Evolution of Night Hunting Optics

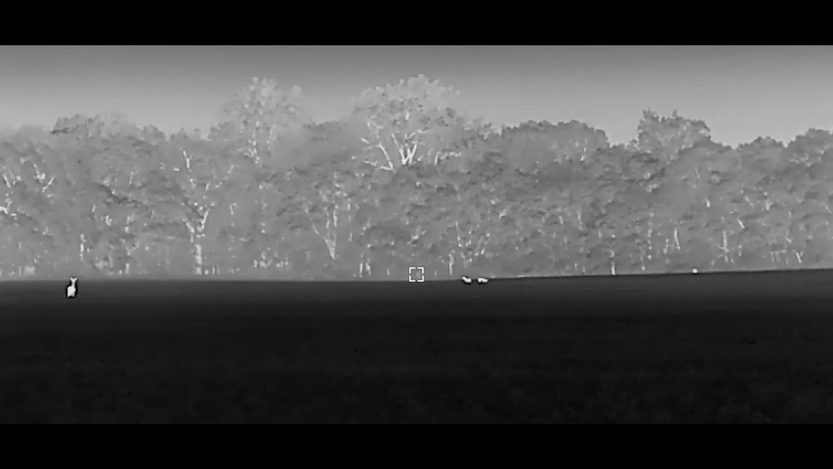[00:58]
over any of those other is the ability to identify animals whether it's if you have obstructions or
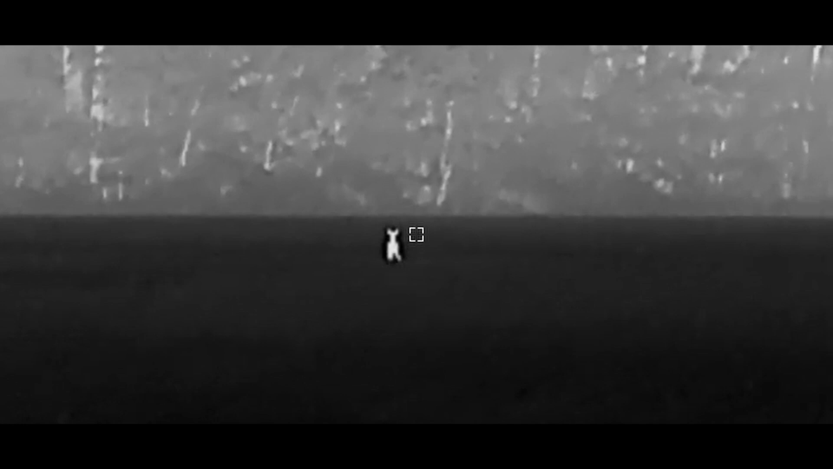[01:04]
if it may be raining or snowing there's just been a lot of nights where we would have never even saw a coyote that came in if we didn't have thermal maybe it hangs up 10 yards inside the edge of the woods
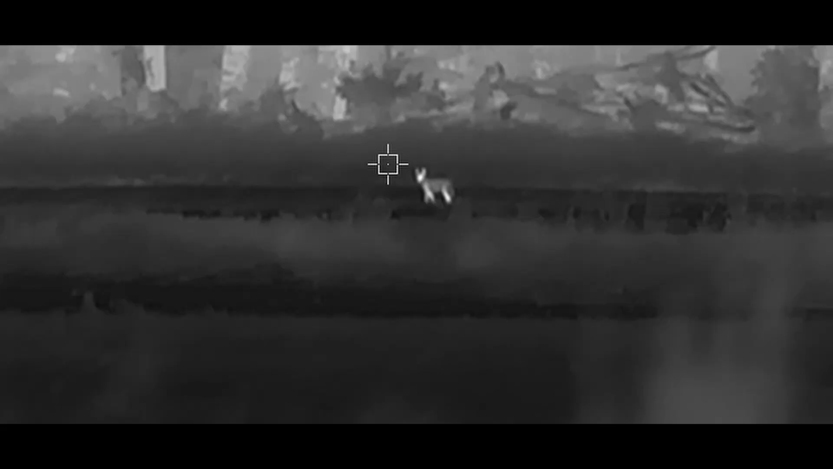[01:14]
again maybe it's foggy maybe it's snowing no matter what the elements are like outside thermal you're gonna be able to you're gonna be able to see the animal and identify